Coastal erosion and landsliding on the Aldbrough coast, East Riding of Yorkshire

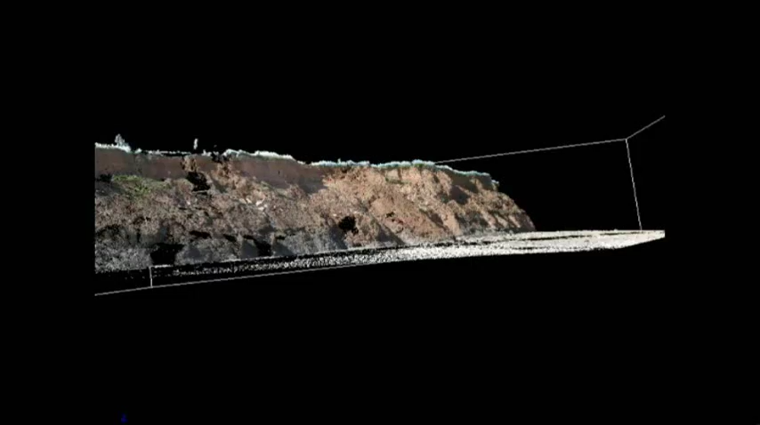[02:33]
This is an example of data collected from a series of scans of the cliff at Oldbrook. Using several scans made at different times,
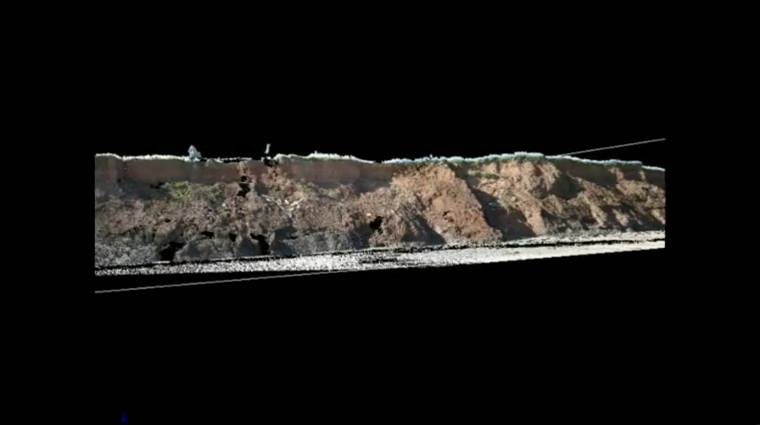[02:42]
we can create three-dimensional models and accurately calculate volume change and cliff-top recession rates.
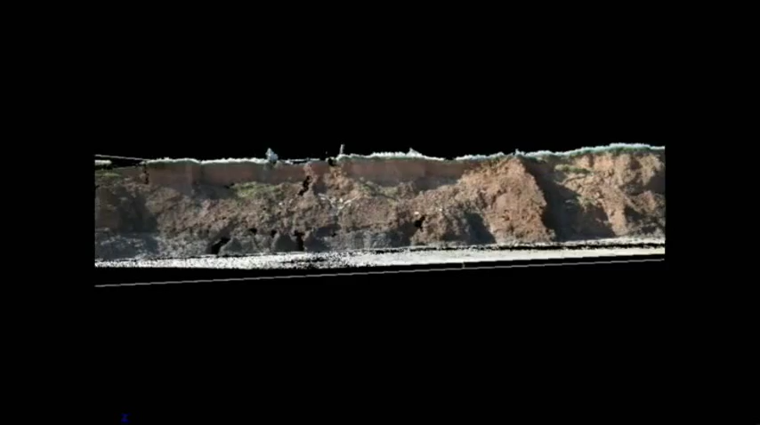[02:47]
We can also get far more information about how the cliff or landslide is changing than is possible from traditional levelling or photographic techniques.